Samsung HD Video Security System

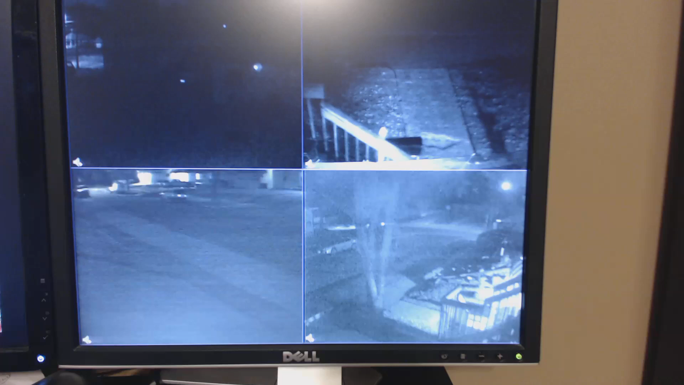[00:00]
hey what's going on YouTube this is Audiman 5000 back in here with you just wanted to show you a little tutorial well not really tutorial just doing a review here on some new security cameras that we bought today we had a little issue with our pickup getting the window shot out with BB gun so we decided to be proactive instead of re well reactive in nature I guess we
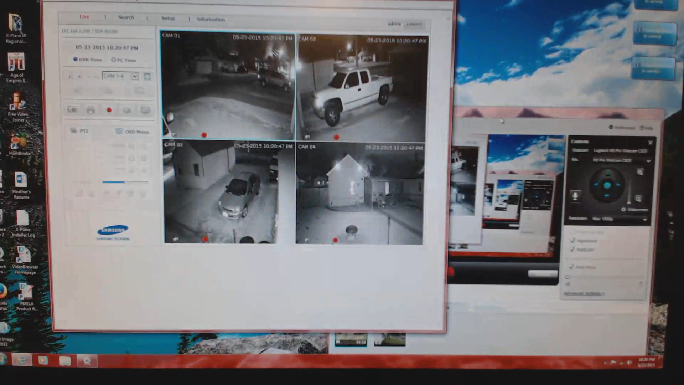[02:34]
this on right now just want to make sure you can see everything here
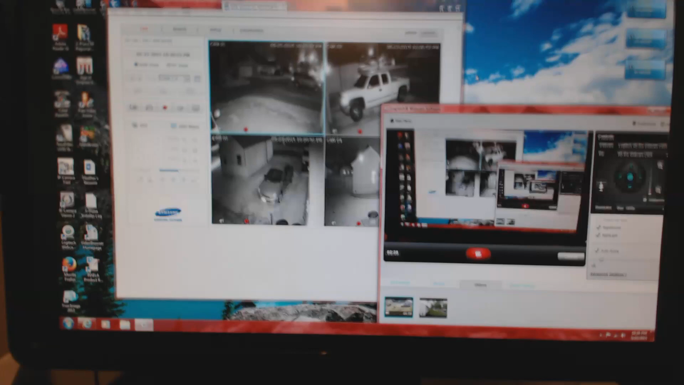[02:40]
so what I'm going to show you right now I'm just going to adjust this just a little bit this is our new cameras that we
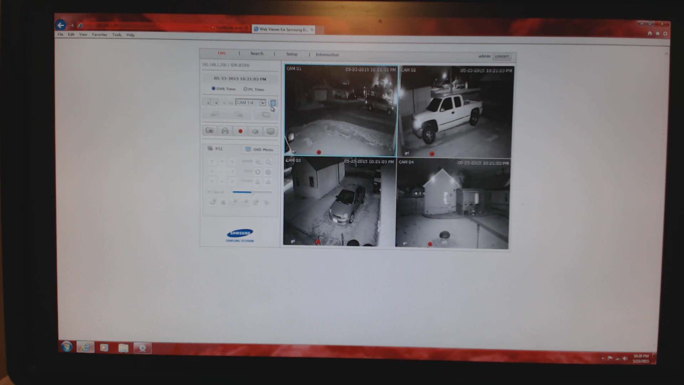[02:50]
got it's a 10 21 at night all these cameras right now are in night vision so this our pickup that had the window broken out in so I set up cameras facing this way off the garage facing this way aerial cam over facing the top of it and then you can see our house right here with the little fire pit area but anyway I'm very impressed with the way that these
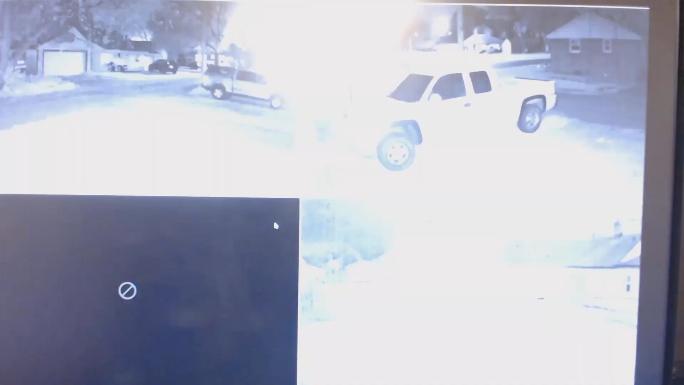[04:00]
internet lag a little bit I think originally it's 399 for this camera set but we got a promotional deal at Sam's Club where they're $50 off today so it was 349 99 they must have been there we were coming but anyways I didn't see too many of the reviews of this so I just wanted to show you folks this review this top camera here is switching